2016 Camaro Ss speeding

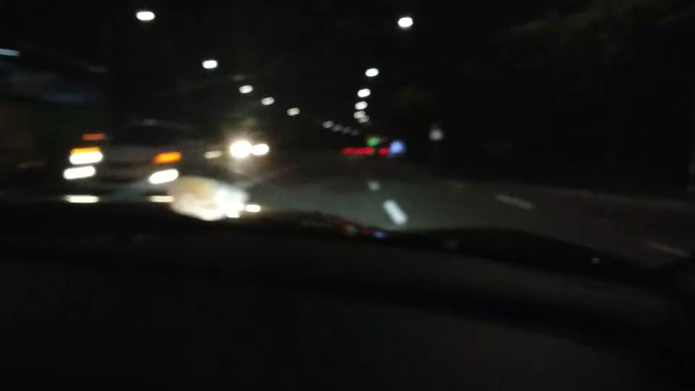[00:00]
I think I snubbed him. Nice. Yeah, but see, like, there's nothing to turn into the street, so there's nothing, like, to make any accidents. Yeah. Like, unless a car in front of you stops, you're pretty much okay. Uh, there is this, but nothing comes out of there.